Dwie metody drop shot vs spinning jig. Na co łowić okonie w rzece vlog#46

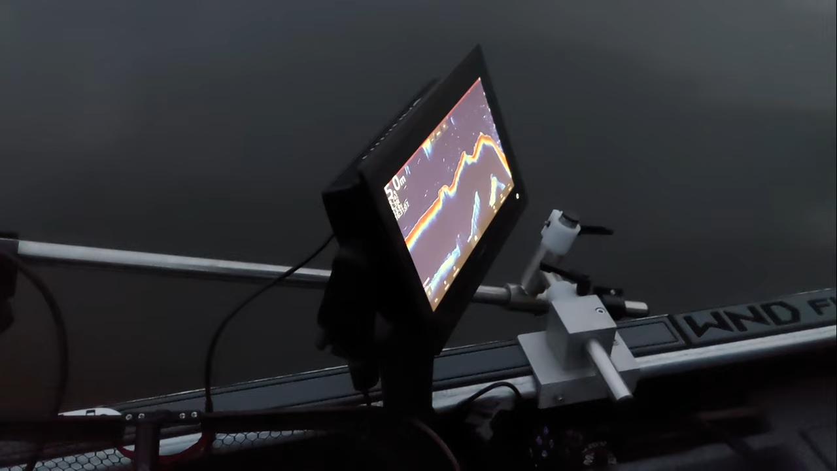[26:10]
Piątka jak na razie, Paweł, 5,5. Szóstka.
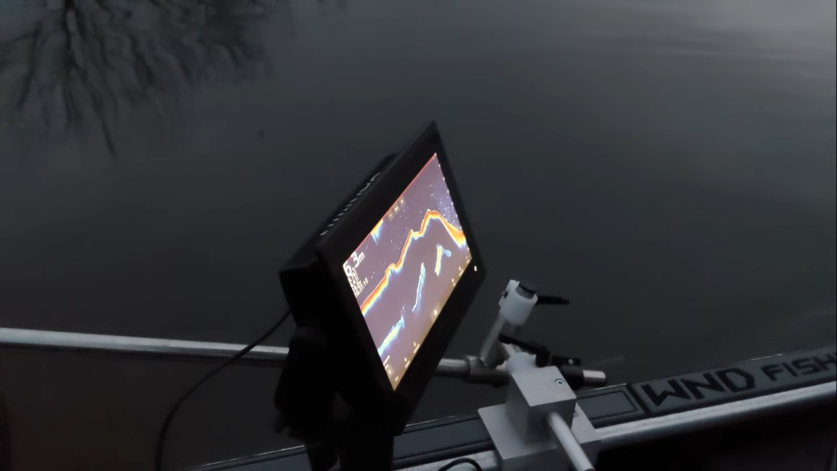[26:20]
6,3. No, ósemki nie będzie, chyba że bliżej brzegu. 6,7. 7,5. No jest. Będzie.
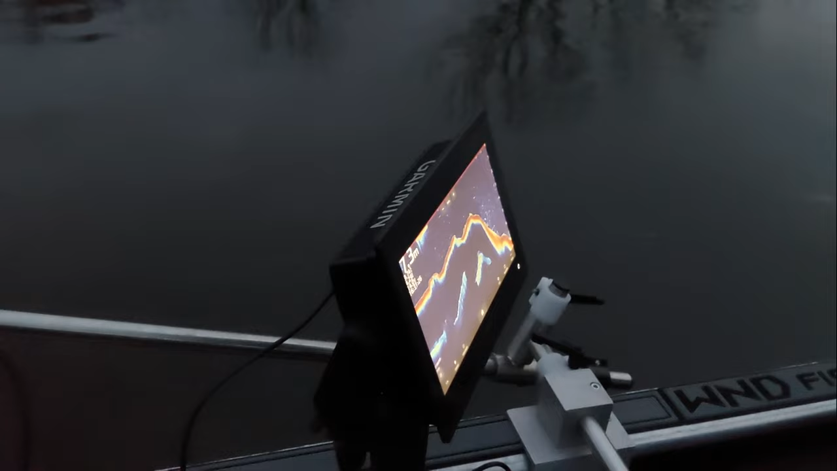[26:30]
Jest, no będzie, o, będzie 8. Jest, 7,8.